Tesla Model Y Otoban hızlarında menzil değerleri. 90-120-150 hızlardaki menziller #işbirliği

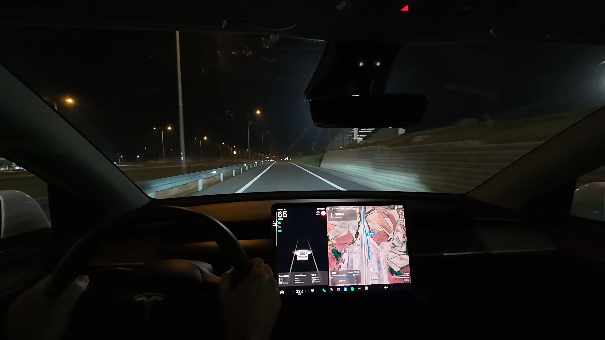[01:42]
Kruz kontrol açık olmadığı zamanlarda rahat bir sürüş tarzında kullanacağım. Onu baştan belirteyim. Bunu neden söylüyorum? Çünkü elektrikli araçlarda kullanım tarzının tüketimi etkisi benzinli araçlardan bile keskin. Çok ufak kullanım tarzı farklılıklarında, menzilde artı ya da eksi anlamında çok ciddi farklılıkları çok net bir şekilde görebiliyorsunuz.
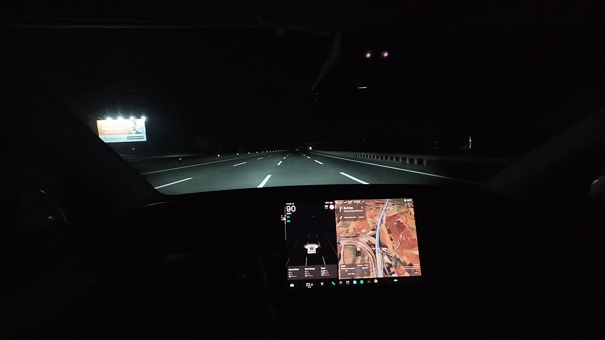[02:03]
Her sürüşte mecburen 4 tane gişe geçişi olacak. Yavaşlama ve tekrar hızlanmalar sabit sürüşe göre bir miktar daha fazla yaktıracaktır. Ekrandan dönüşü ve rotayı görüyorsunuz.